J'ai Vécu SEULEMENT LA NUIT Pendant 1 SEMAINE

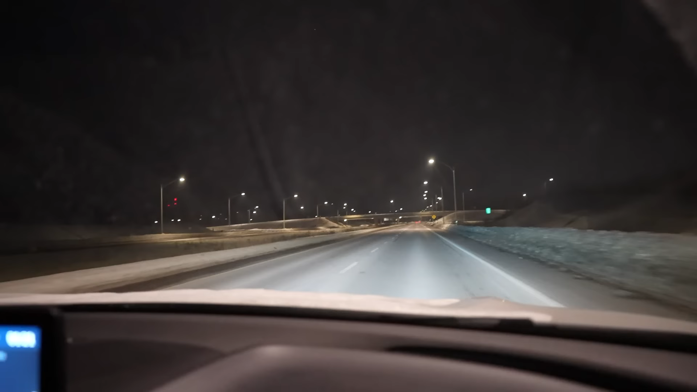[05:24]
Genre, il n'y a aucune voiture. C'est complètement vide. C'est trop cool.
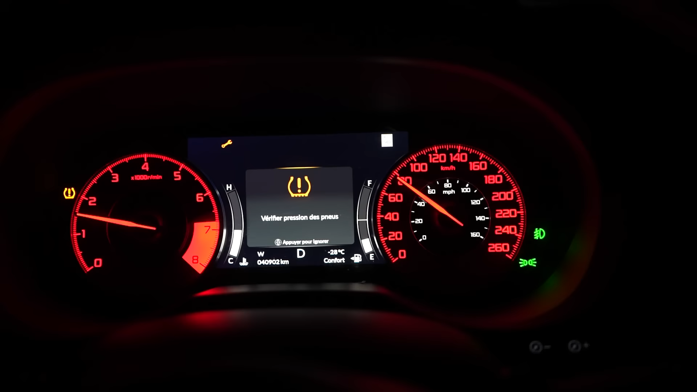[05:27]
Par contre, j'ai un petit problème. Je n'ai presque plus d'essence.
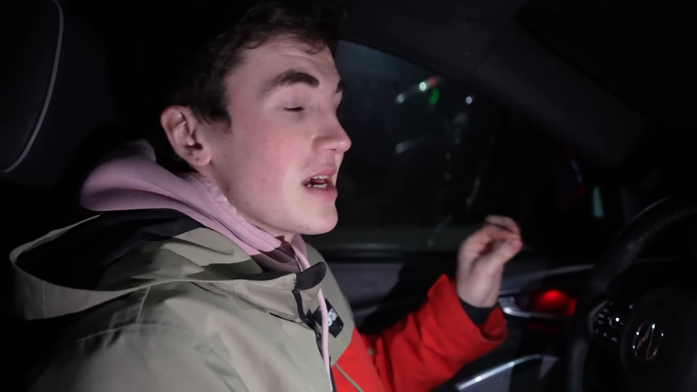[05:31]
Et là, le problème, c'est qu'alors qu'il est rendu, il n'y a rien d'ouvert. Je ne sais pas s'il y a des stations-service ouvertes près de chez moi. Le but sera de trouver une station-service. Mais là, il est comme 2h du matin. Donc, ça va être un peu compliqué. Les routes sont complètement désertes.
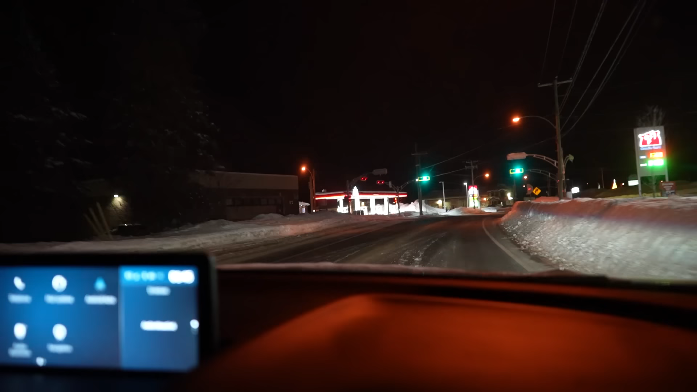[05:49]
Je pense qu'il y a une station-service juste ici qui est ouverte.